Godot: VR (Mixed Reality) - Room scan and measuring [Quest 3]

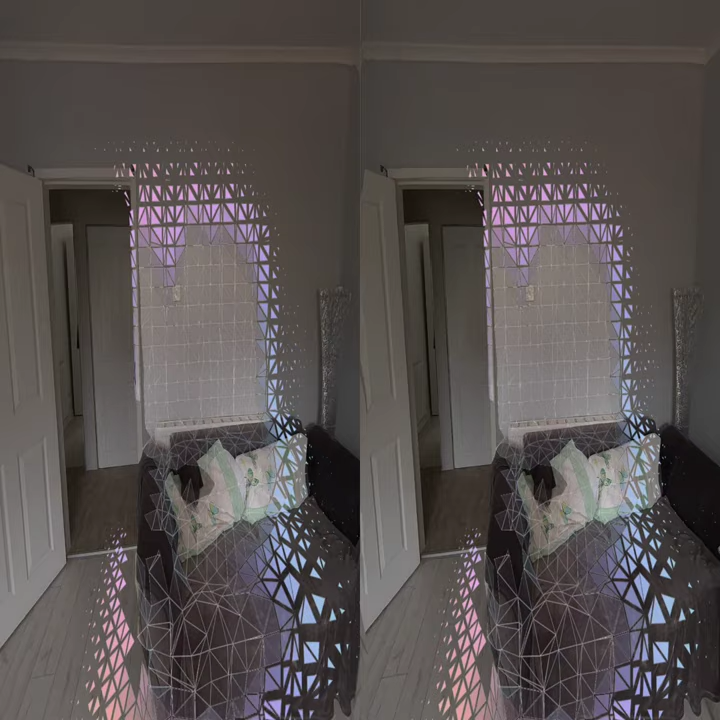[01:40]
So this is pushing the hardware a little bit, because I'm also recording, remember. So I'm going to make it nice and slow.
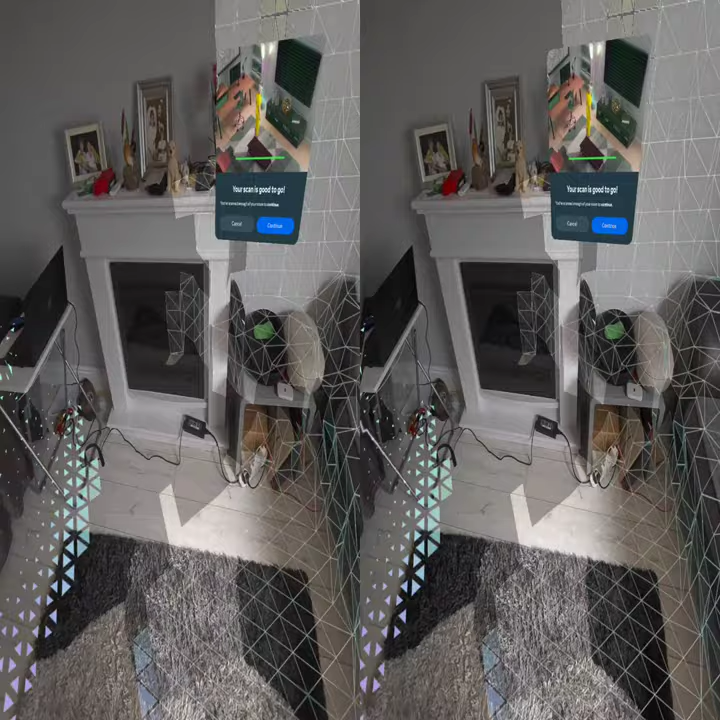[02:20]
So, I want to get quite a nice little scan here, just to make sure everything works,
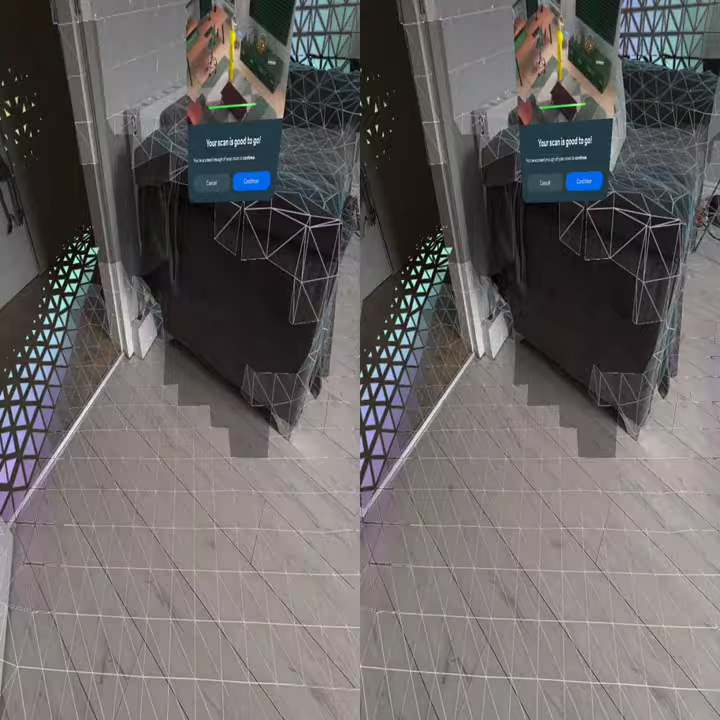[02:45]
A bit there. Make sure I've got my floor.
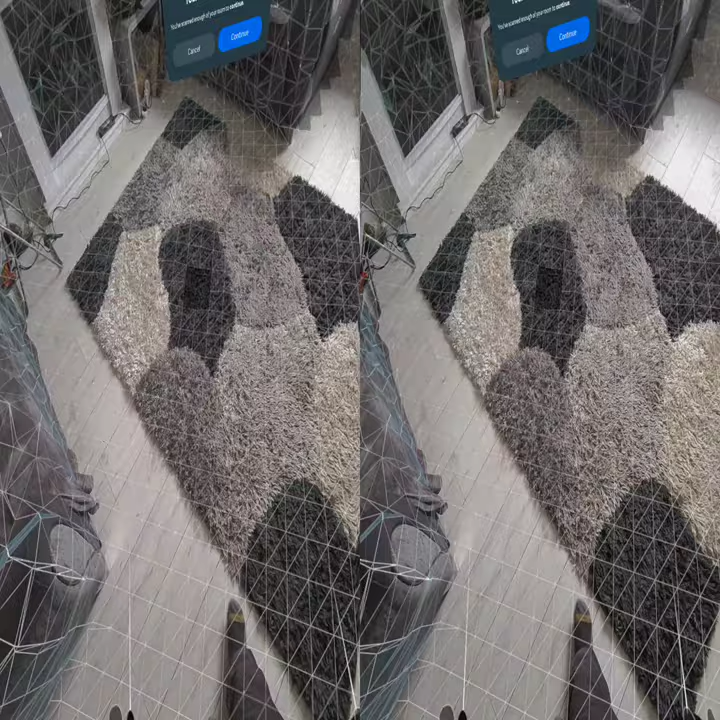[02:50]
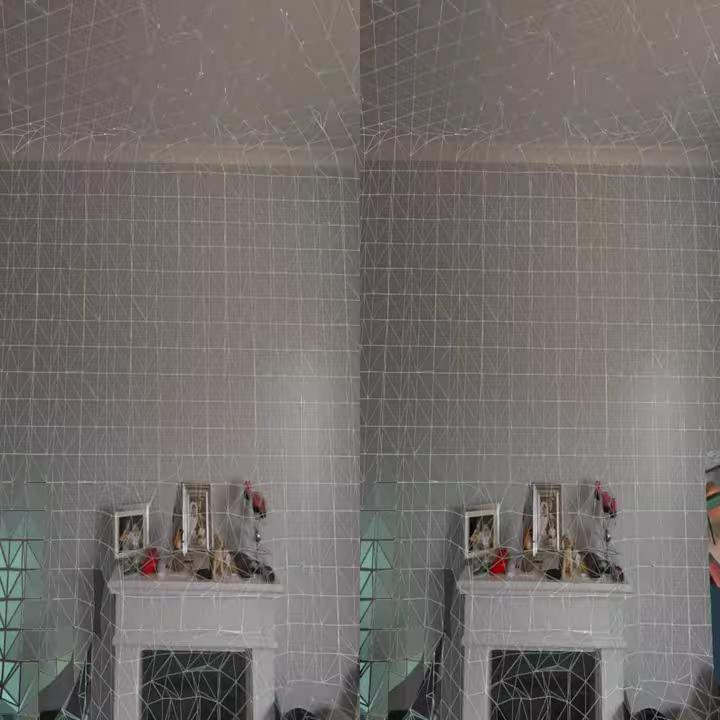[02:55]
I think that'll do for our poi-poises. So I'll hit continue. I'll do a little bit of processing on that.
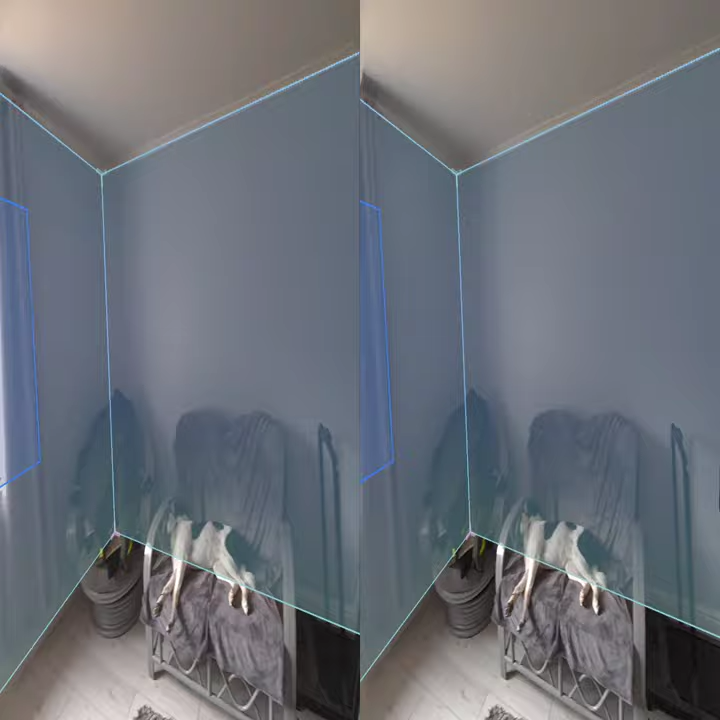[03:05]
That'll identify a few things. Features. There we go.
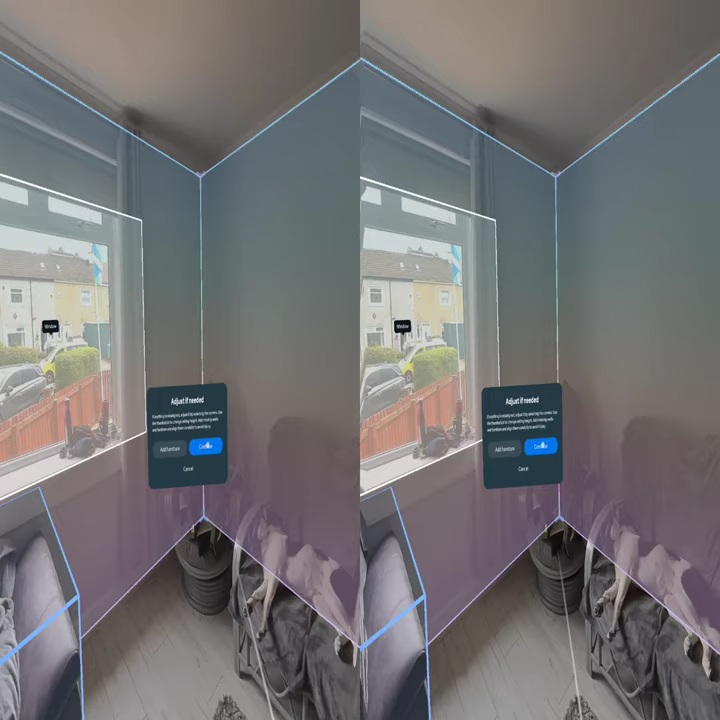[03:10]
Alright, continue. Save this as other room.
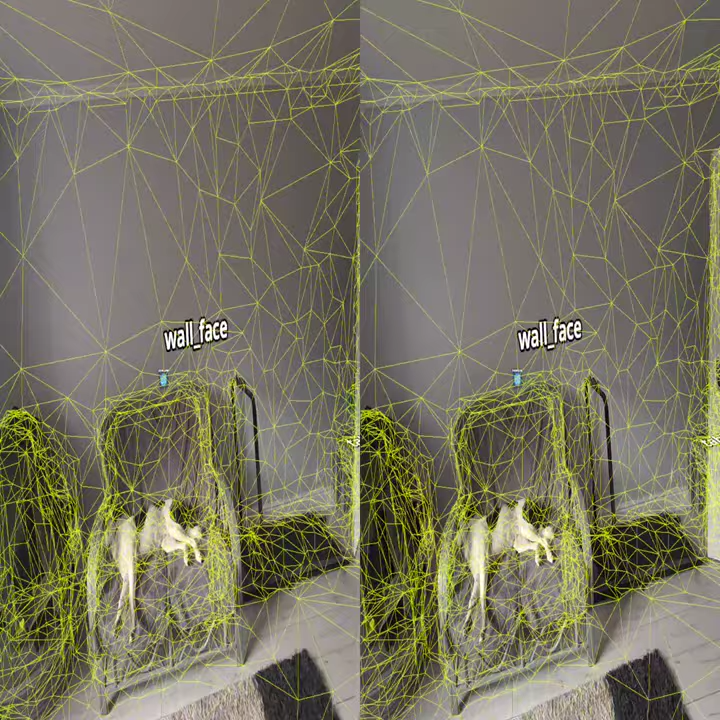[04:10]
I can now press another button and export. That's when you saved it to the file system.
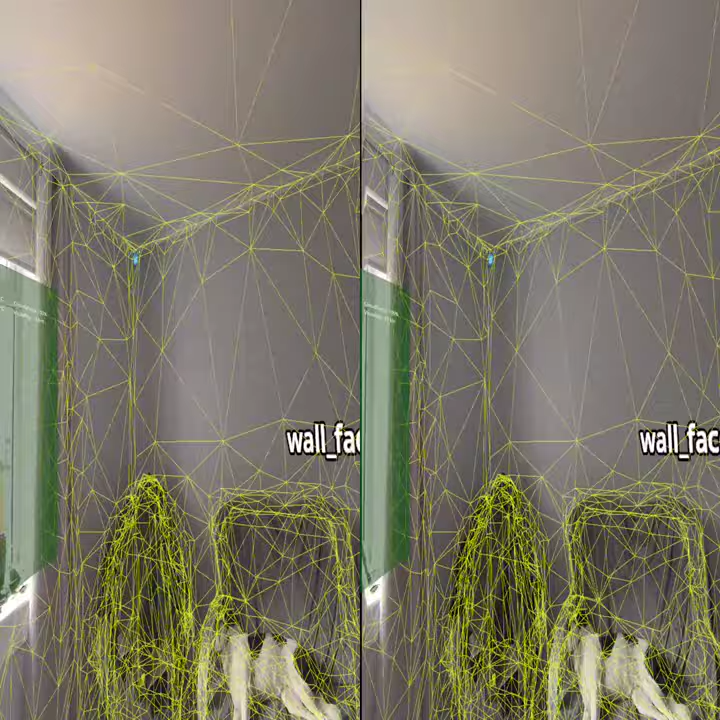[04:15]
So I can take that out to a
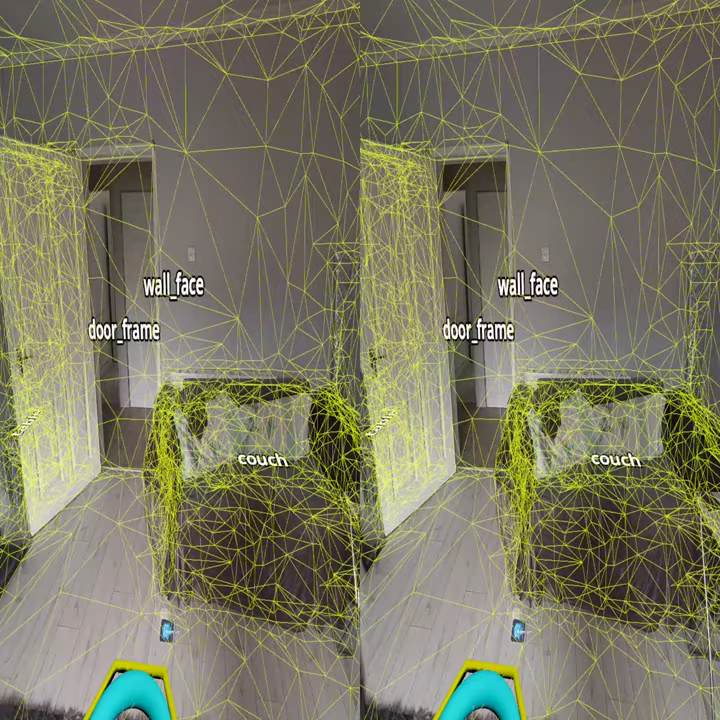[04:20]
3D package and dick about with it.
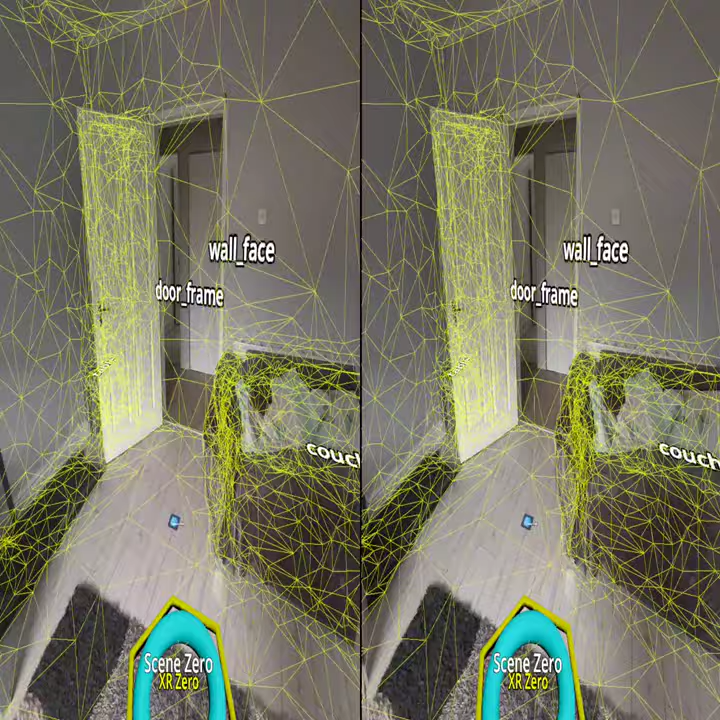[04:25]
Or I can save it for prototyping and offline use without actually having the headset on.
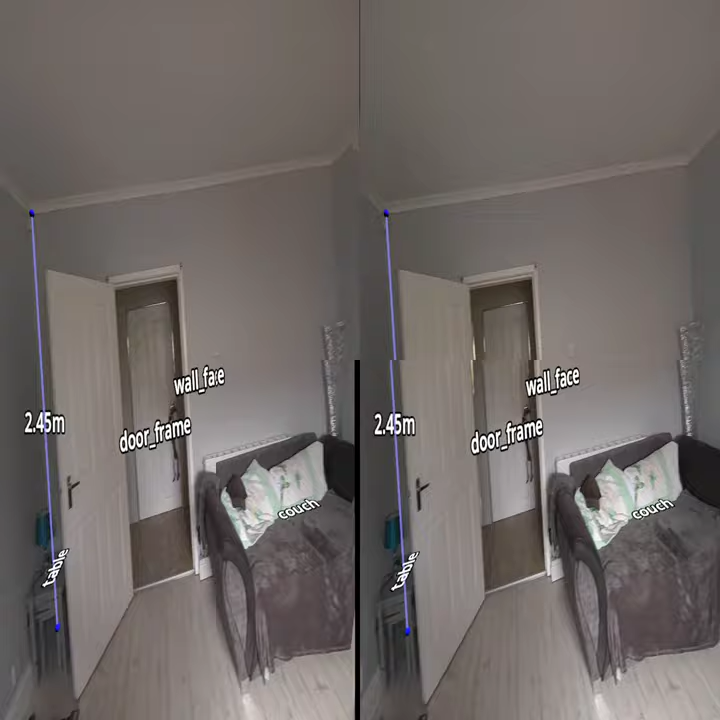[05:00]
How big is the door? Kind of cute, huh?